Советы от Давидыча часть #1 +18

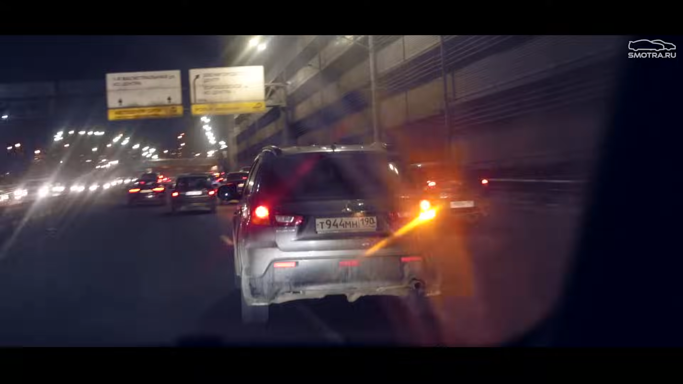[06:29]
А машину обслуживают в официальном дилере. Машинка чуть-чуть грязная, но опрятная. Никакого лишнего тюнинга, никакого говна на машине не висит. Машина, скорее всего, кредитная. Будет ехать аккуратно. Audi 96 Rus. Регион всегда смотрите. Это у нас, по-моему, Екатеринбург. Едет в левой полосе. Ну, может что-нибудь исполнить. Такое 50-50. Спаренная сзади труба. Наверное, какой-нибудь мотор стоит. Интересно.